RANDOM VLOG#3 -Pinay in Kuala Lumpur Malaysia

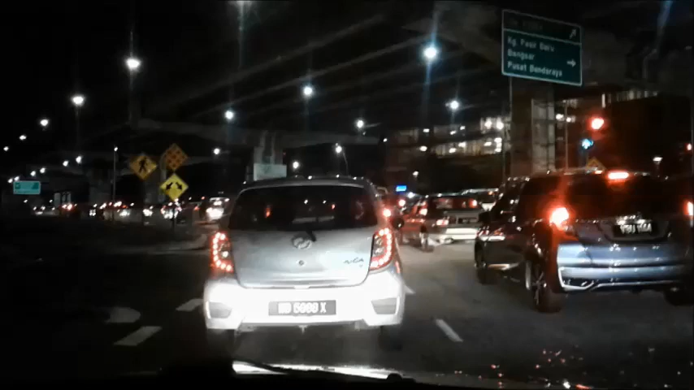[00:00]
Good morning, guys. This is the traffic in the morning. It's 6:36 in the morning. So here it goes.